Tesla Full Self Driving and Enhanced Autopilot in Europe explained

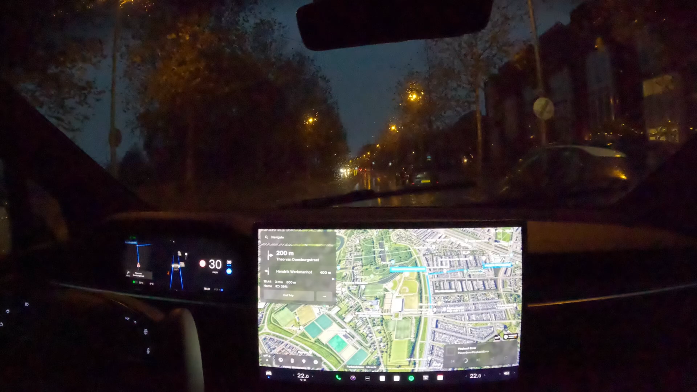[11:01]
this one is working as expected so well done fsd okay so we want to test the roundabout functionality in a car that has fsd enabled so as you see we are driving on uh full cell drive we are approaching the roundabout now and we want to know what this car will do in uh roundabout so uh we are getting closer here